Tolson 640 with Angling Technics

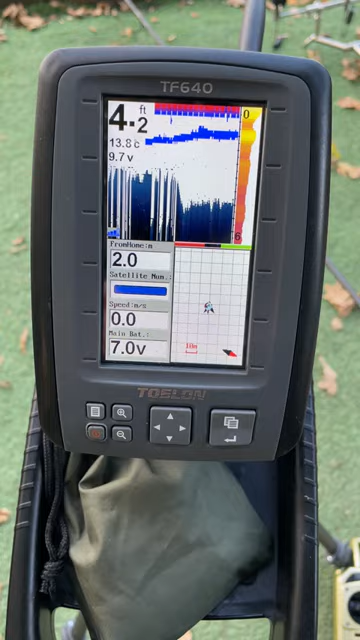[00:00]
On screen: depth 4.2 ft, water 13.8°C
right to set the gps it's really easy so you press the enter button
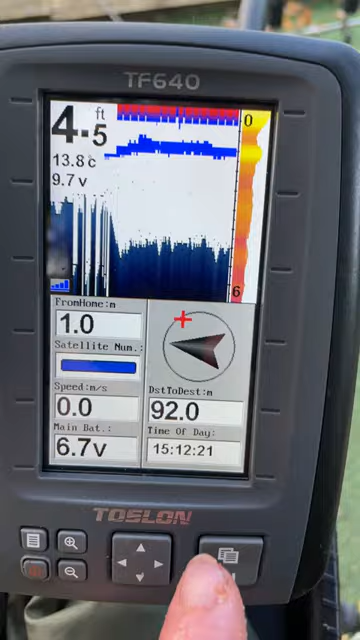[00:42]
On screen: depth 4.5 ft, water 13.8°C
and you can see the red line across here to go this
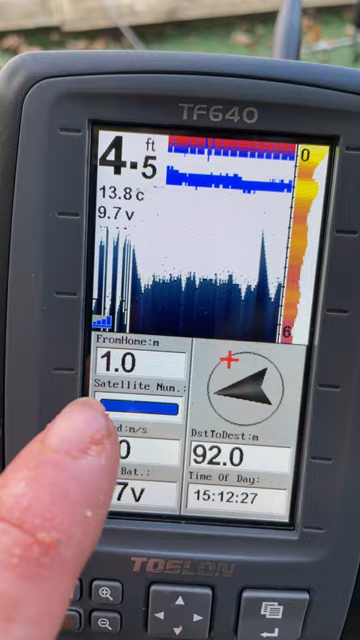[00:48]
On screen: depth 4.5 ft, water 13.8°C
one means we're one meter from home as i put in the water i've got 92 meters to go and you
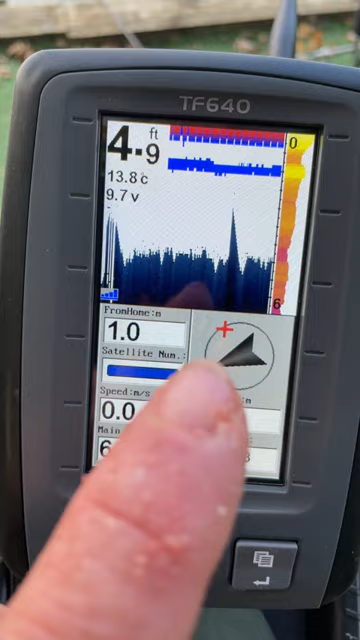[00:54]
On screen: depth 4.9 ft, water 13.8°C
just point about the boat towards the cross very easy
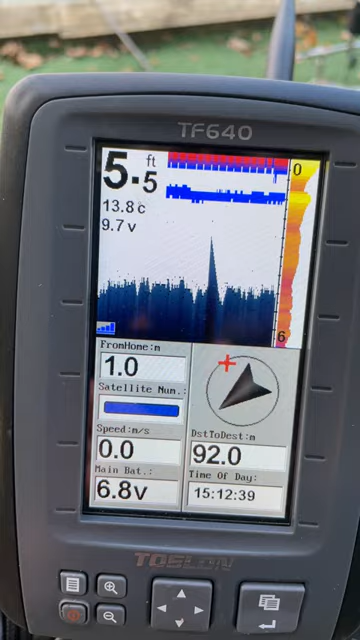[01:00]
On screen: depth 5.5 ft, water 13.8°C
and when you get there you can you'll get a alarm and then it will clear the gps marker for that for that trip what's nice about it with the gps on the tolsen is that you can send it a five four three two or one meters so you can either have a very tight bite baiting area or you can have it as a real big
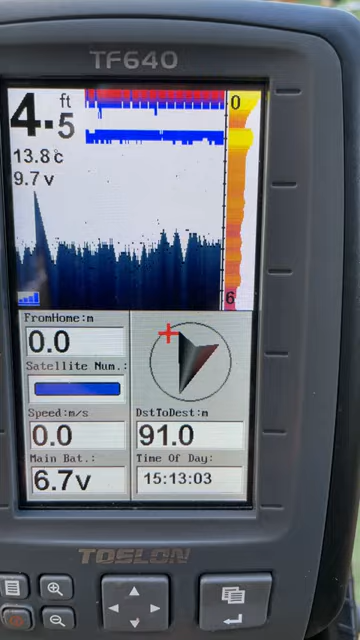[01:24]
On screen: depth 4.5 ft, water 13.8°C
spread i tend to do it like two to three then put one in there so it can get real nice spreading